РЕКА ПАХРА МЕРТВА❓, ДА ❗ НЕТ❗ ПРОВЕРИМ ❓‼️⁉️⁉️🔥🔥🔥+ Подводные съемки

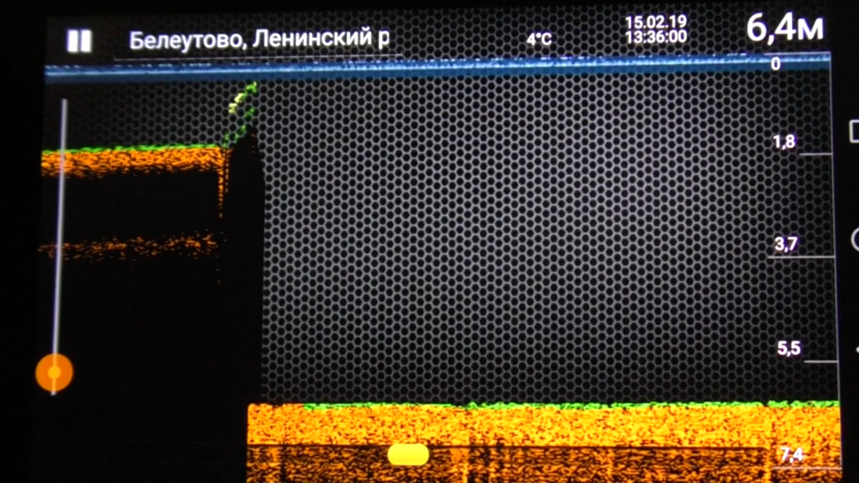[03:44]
On screen: depth 6.4 m, water 4°C
6,5 метров глубина. Тут у нас яма. 6,3 метра. Пока тишина. Ну вот 6,5 метров показывает. Эхолот. Совершенно ровное дно.
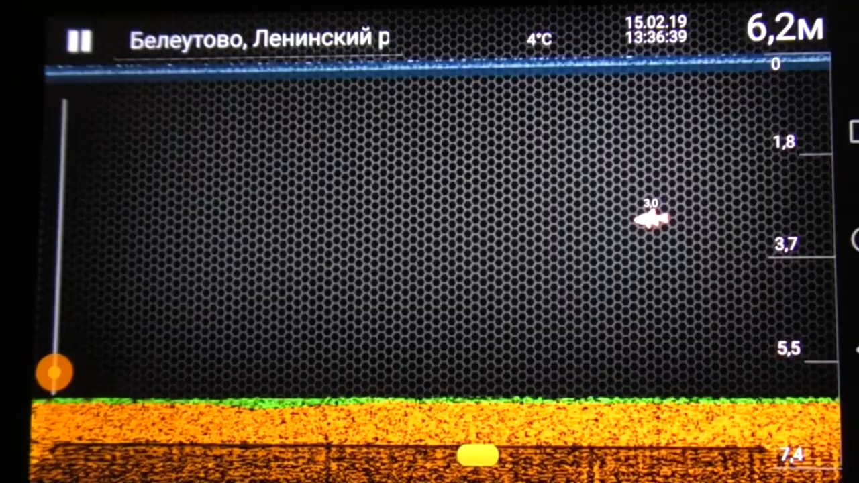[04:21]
On screen: depth 6.2 m, water 4°C
А хотя вот появилась рыбка на 3 метрах. Какая-то рыбка появилась, интересно. Посмотрим, что дальше будет.
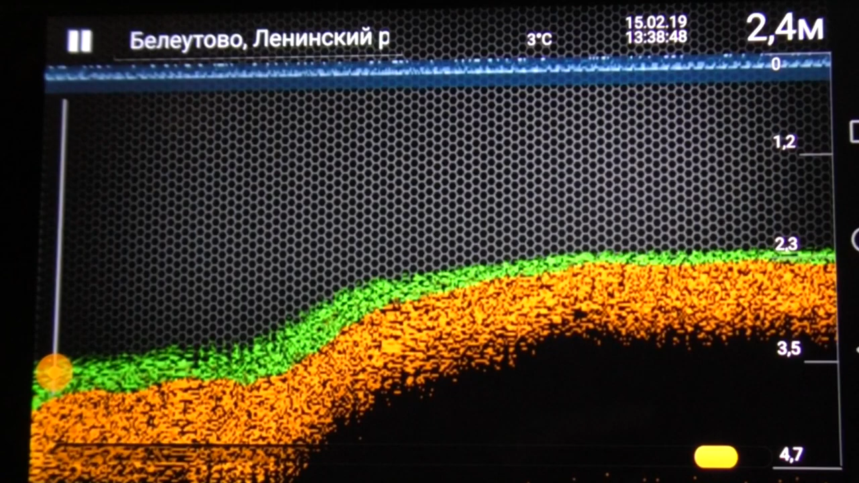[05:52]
On screen: depth 2.4 m, water 3°C
В общем, вот 2,5 метра. Думаю, сюда забросим камеру. Посмотрим, что там. Вода более-менее чистая. Посмотрим, что покажет нам подводная камера наша.